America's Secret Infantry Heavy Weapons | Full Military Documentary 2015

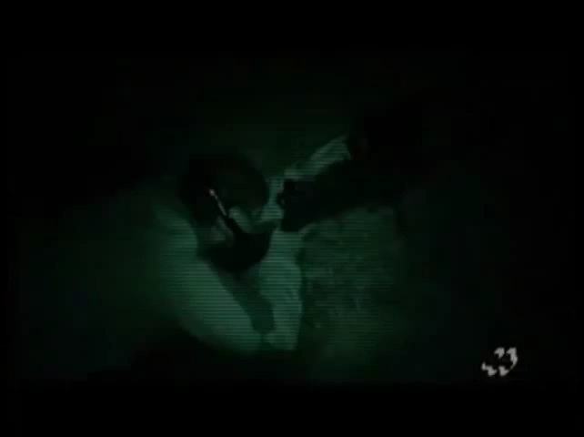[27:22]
Night vision cameras are needed to follow the action.
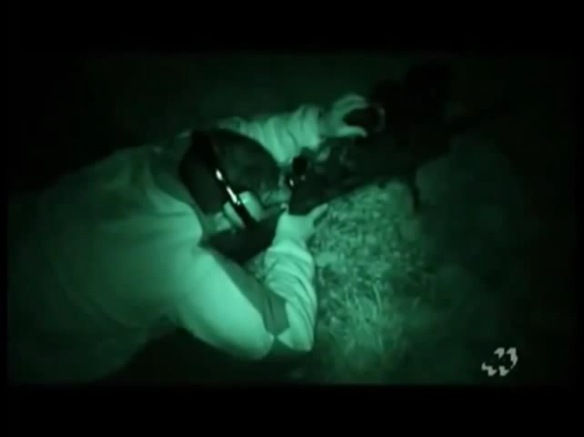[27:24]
The green image on the right is what the soldier sees through the goggles. Without them, the enemy sees this.